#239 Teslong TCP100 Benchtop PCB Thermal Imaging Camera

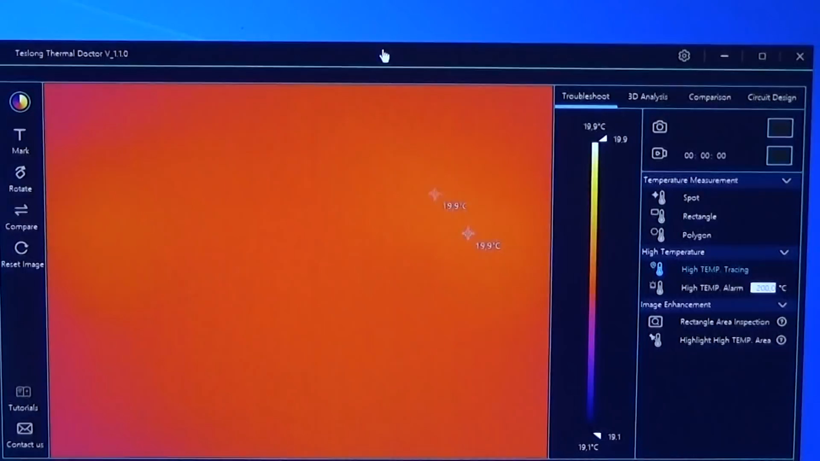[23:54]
On screen: scale top 19.9°C, scale bottom 19.1°C
okay so it is connected camera is connected uh we can see down here the camera uh serial number so we have green light and uh you already see that that must be a thermal image so we have here a kind of orange and we can here switch in our high temperature tracing
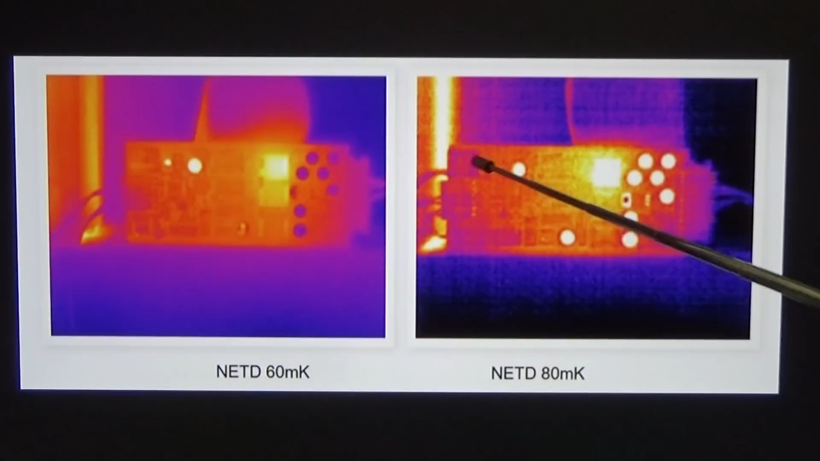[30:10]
some other components around and here this information is all in the noise so you see the netd must be a very important feature or spec which obviously makes a difference so that means that we always come across the expression um of netd and well when we look at the technical details of a thermal camera
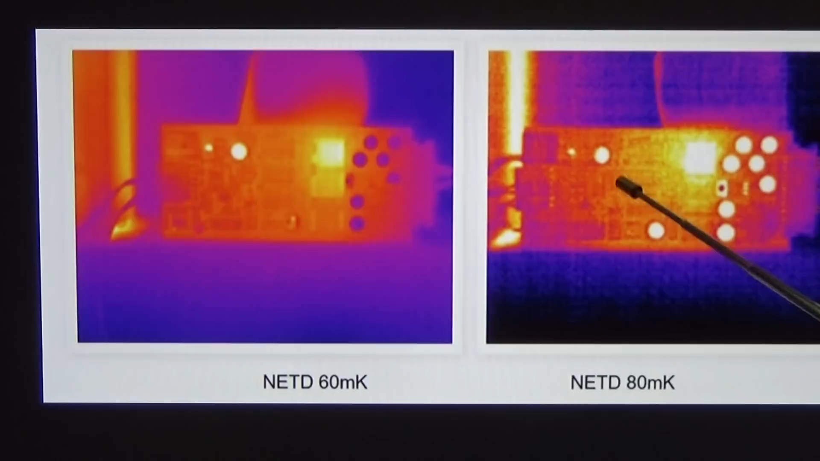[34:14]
and on the left hand side 60 and you see the improvement between this both pictures
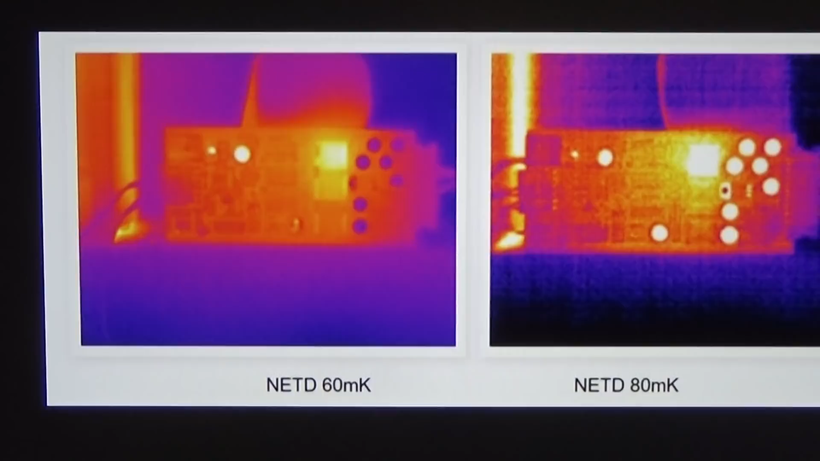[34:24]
having in mind that our bench top system here from tesla has 70 milli
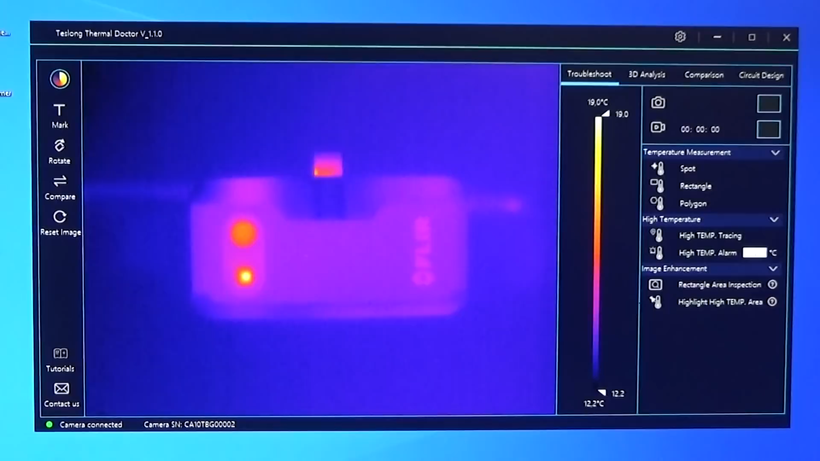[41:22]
On screen: scale top 19.0°C, scale bottom 12.2°C
can now uh decide if it is uh worth the money feature wise and price wise and now what we need to know is is the quality of this system uh what we are looking for
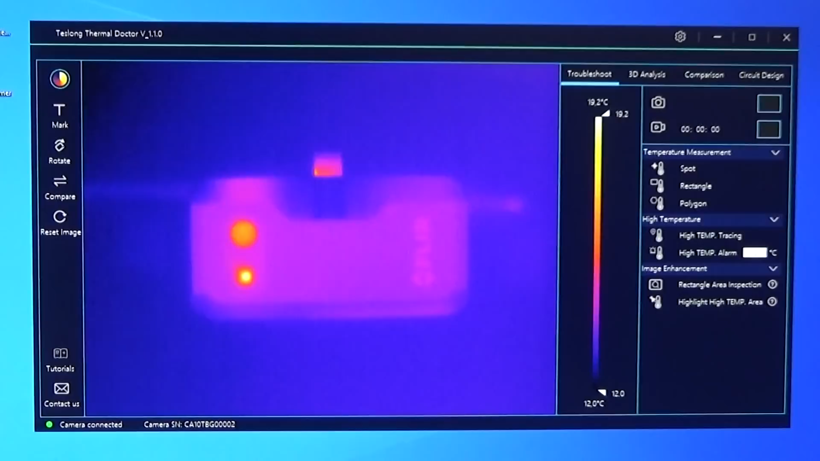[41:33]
On screen: scale top 19.2°C, scale bottom 12.0°C
uh what we are looking for is it really doing its job because not only the camera is what needs to be good and needs to be uh sufficient specs to do the job also this um program this tesla thermal doctor so the software the application we have here is that able to do is that able to do the job so that
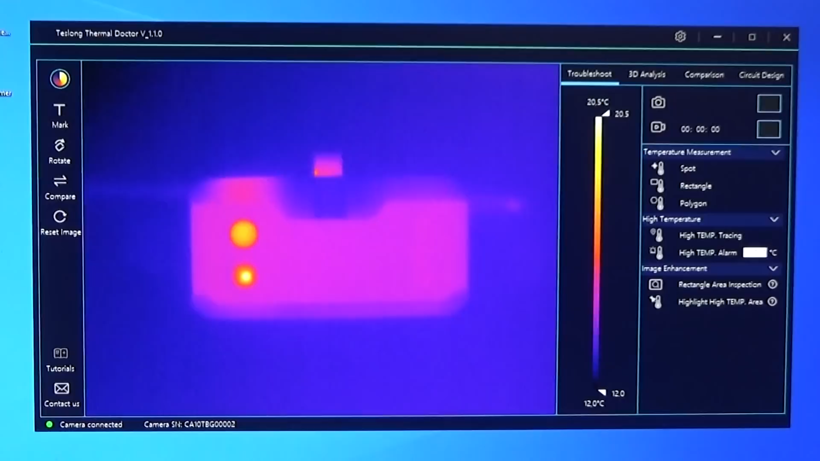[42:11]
On screen: scale top 20.5°C, scale bottom 12.0°C
is important and that will then finally tell us if it is a game changer or if it is crap and
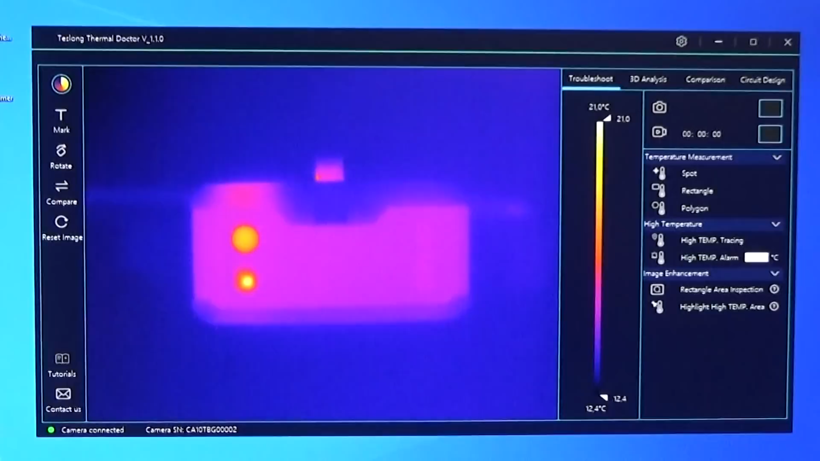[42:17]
On screen: scale top 21.0°C, scale bottom 12.4°C
before we go deeper in all this uh application stuff and how it works uh left and right you know so i just want to show you one really nice feature because we have the one second button so i mean this is uh obvious uh our flare which is here under our tesla and of course we see that we have here hot spots for sure no question but it could be a
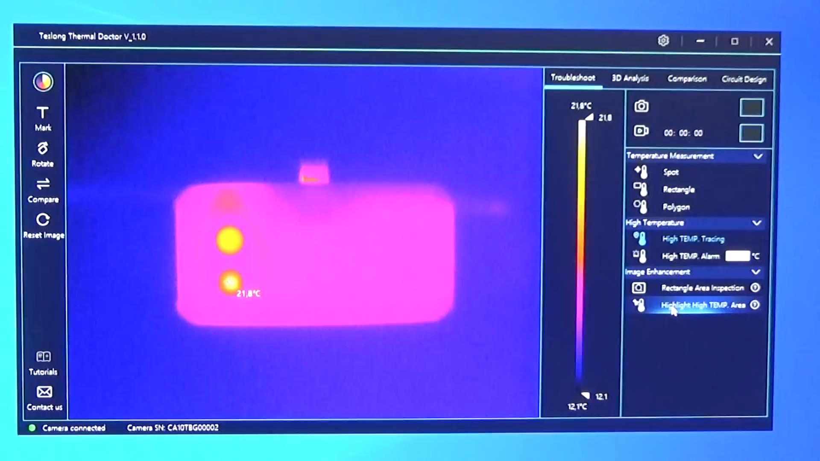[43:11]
On screen: scale top 21.8°C, scale bottom 12.1°C
degrees centigrade right and you see here the rest is around 16 degree so that is really a nice feature so one second feature to
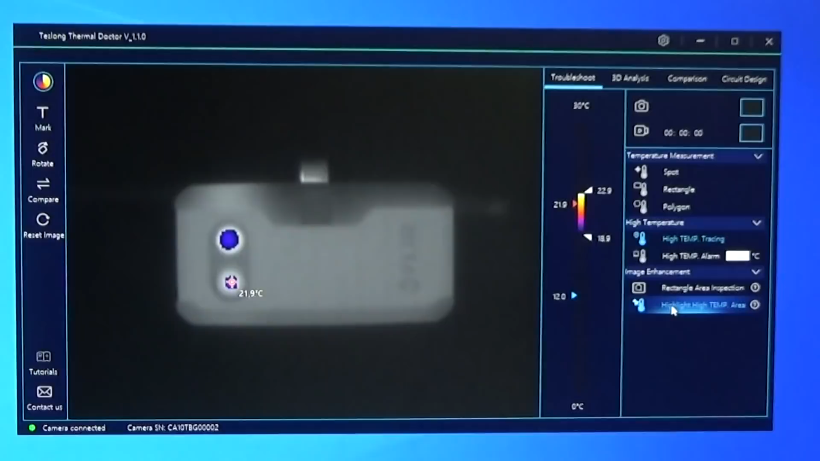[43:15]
On screen: spot 21.9°C
determine directly where we have hot spots and even that the temperature is not so huge different right so because that is only um just 22 degree which is
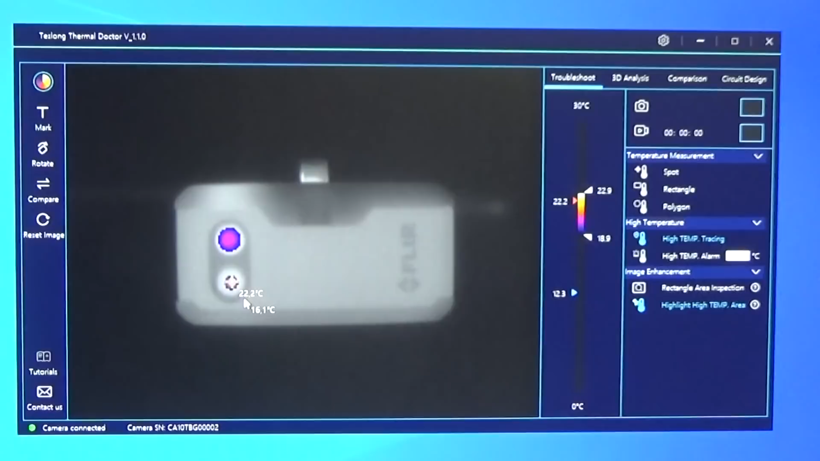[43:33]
not hot so much it is not burning hot you know and therefore this feature is really nice just seeing where the hot
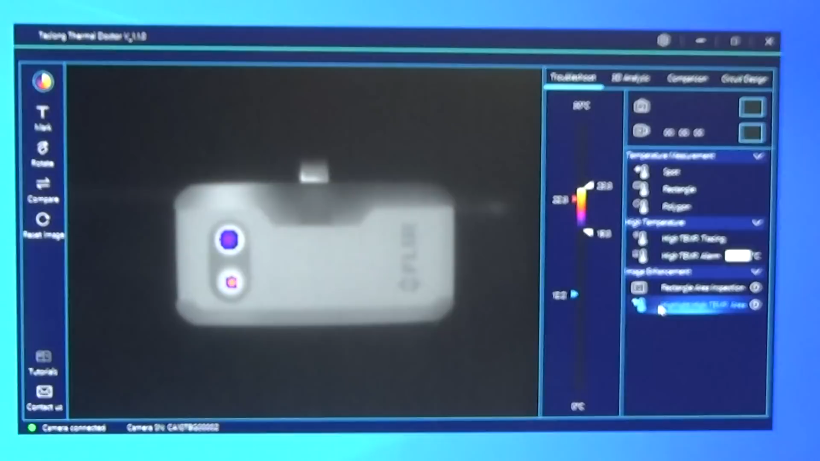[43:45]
spots are but okay that's it let's start step by step into our
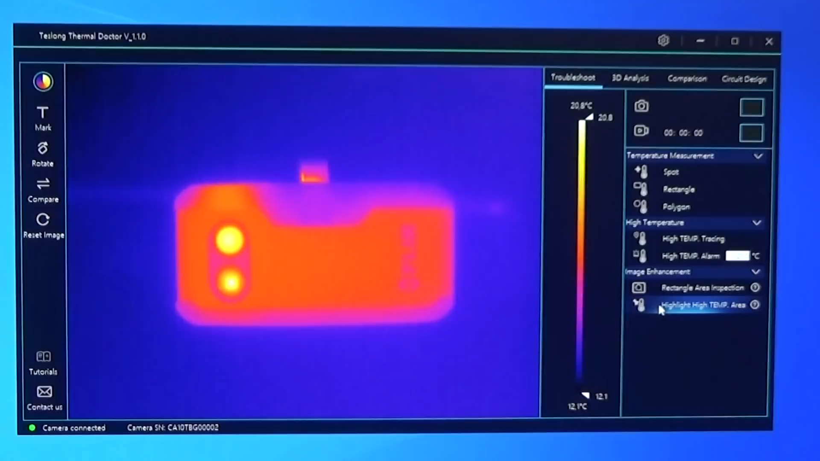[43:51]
On screen: scale top 20.8°C, scale bottom 12.1°C
uh thermal doctor uh what is it software okay but first first so let's go over the application here so that we understand a little bit better how it works and as far as i can say it it is really straightforward so here we see that our cam is connected and uh what we see here is um
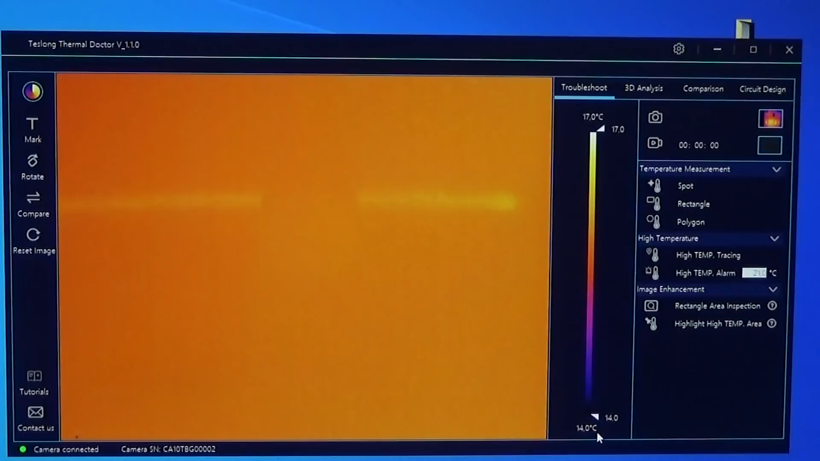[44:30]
On screen: scale top 17.0°C, scale bottom 14.0°C
yeah so the waiting screen or so nothing is under the ir camera so you can see it if i put my hand under it um so we have here a reset button uh
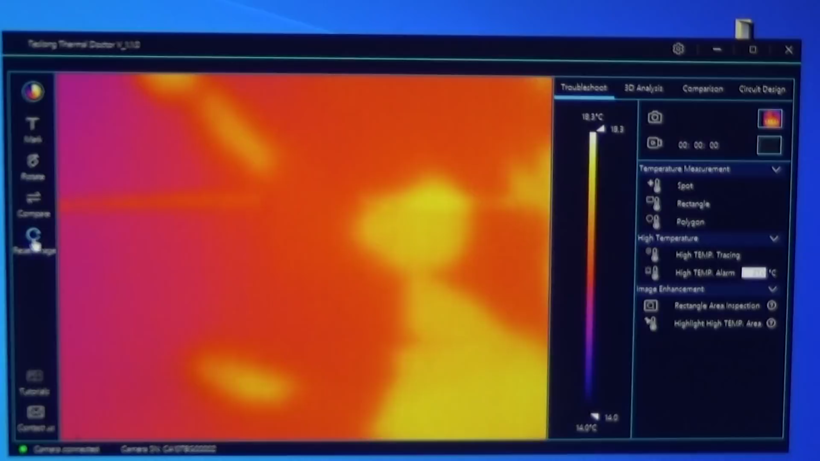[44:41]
On screen: scale top 18.3°C, scale bottom 14.0°C
where we can start a new um session if you like and
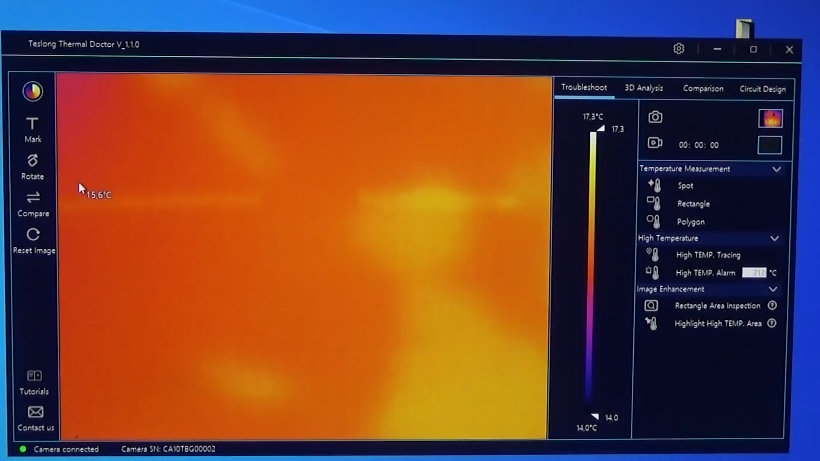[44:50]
On screen: spot 15.6°C, scale top 17.3°C, scale bottom 14.0°C
then we can hear rotate the camera so ah let me put here a little uh circuit uh under it so it is not connected to mains so maybe the first what we can see is uh we have talked a bit about the frame rate so this camera has 25 hertz and you see
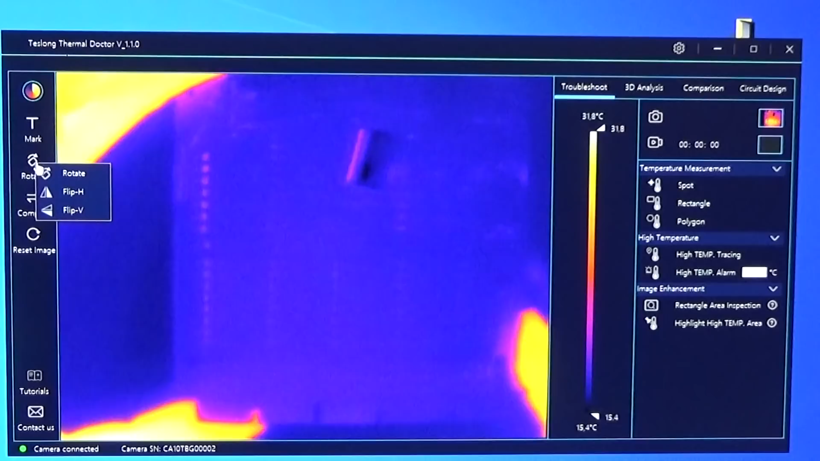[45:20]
On screen: scale top 31.8°C, scale bottom 15.4°C
if i move it not too fast if i move it faster it becomes a little bit tricky but with 25 hertz you can move a pcb slowly um and yeah